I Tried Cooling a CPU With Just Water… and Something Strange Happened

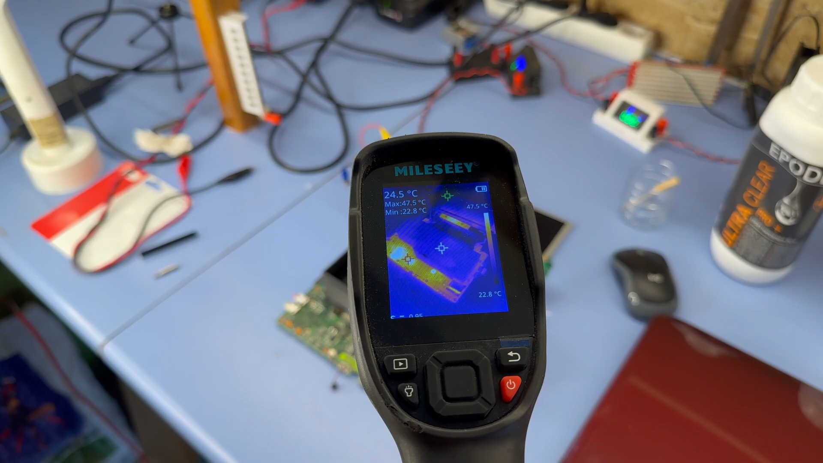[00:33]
On screen: spot 24.5°C, max 47.5°C, min 22.8°C, scale top 47.5°C, scale bottom 22.8°C
The maximum water temperature was 35 degrees, which is not very impressive, so today we're turning things up.
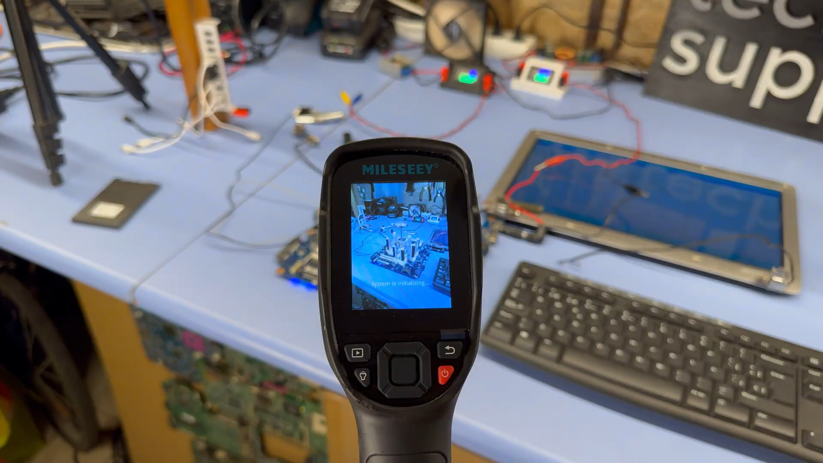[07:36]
Let's check everything with thermal camera as well. And we can see that some MOSFETs and other chips are 40 degrees celsius.
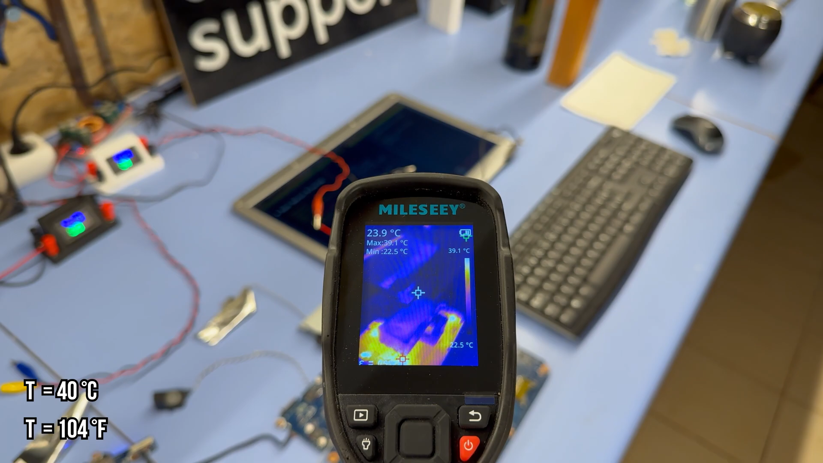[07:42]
On screen: spot 23.9°C, scale top 39.1°C, scale bottom 22.5°C
And then inside our tank we have like 24 degrees. On this side some chips are at 43 degrees.
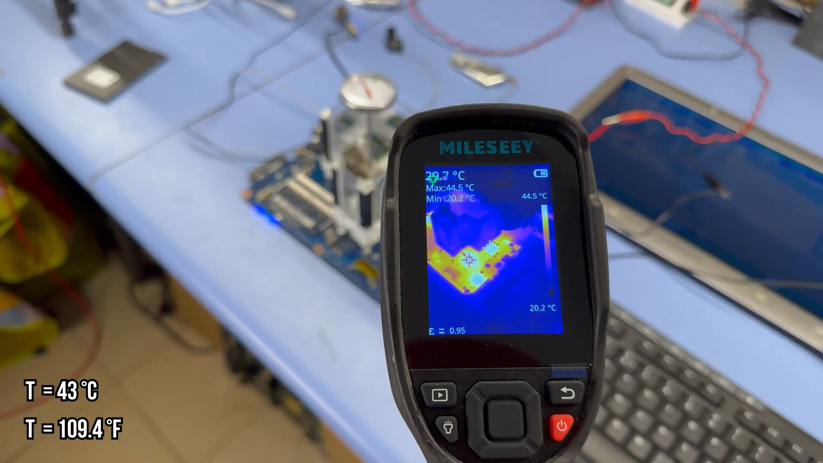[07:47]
On screen: max 44.5°C, min 20.2°C, scale top 44.5°C, scale bottom 20.2°C
Also we can see the CPU inside the tank is a bit yellow because it's hot, but the water on top keeps it quite cool.
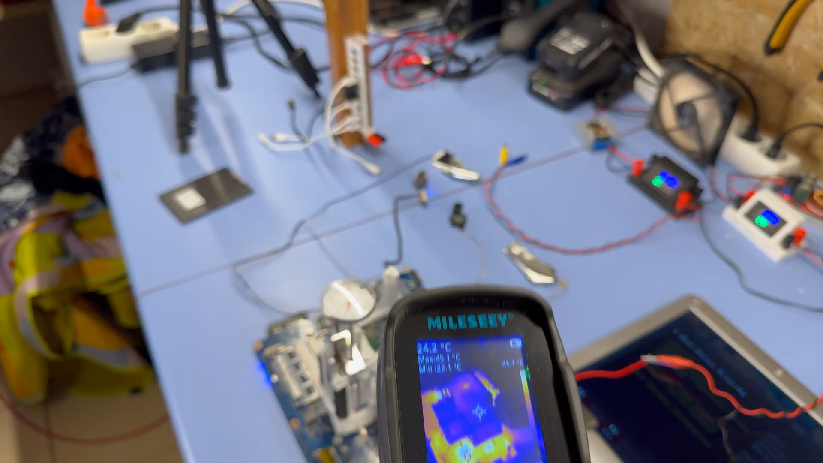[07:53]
On screen: spot 24.2°C
Ten minutes later we have the USB ready and the temperature now is 30 degrees. So when we have the BIOS on the screen actually the CPU is pretty hot.
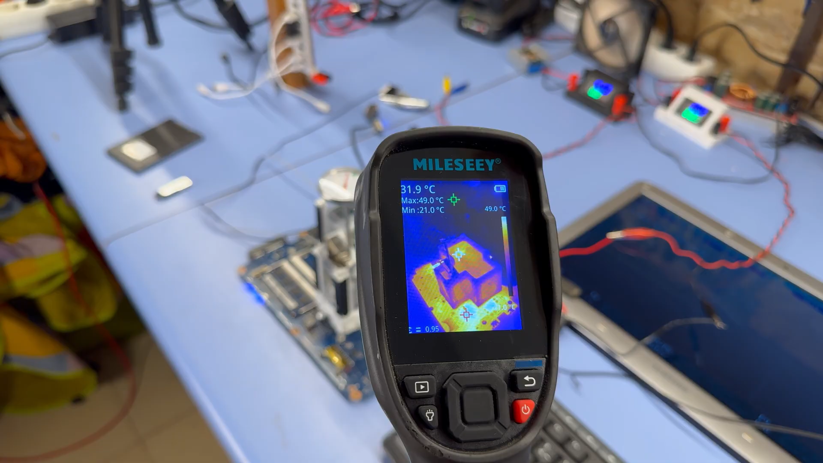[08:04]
On screen: spot 31.9°C, max 49.0°C, min 21.0°C, scale top 49.0°C
Looks like it is at 34 degrees more or less. Well, let's install the Windows. Oh no, looks like it's frozen.
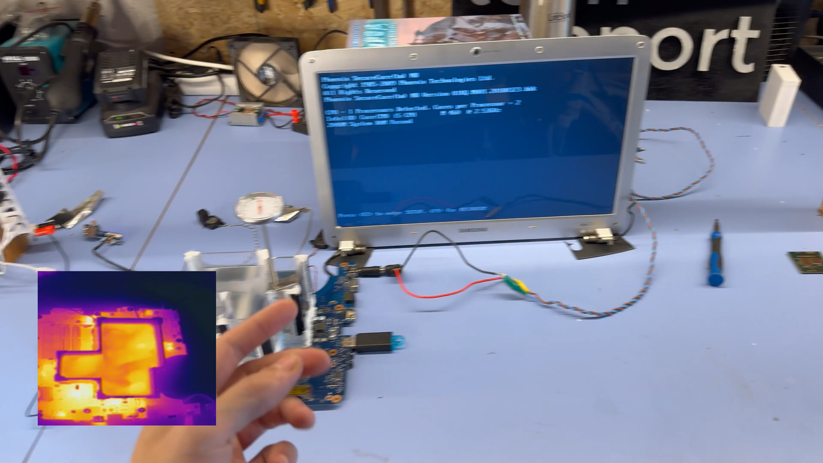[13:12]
The laptop is frozen now, and the maximum temperature we were able to reach is 45 degrees Celsius. Well, and with this, we can call this experiment 50% successful.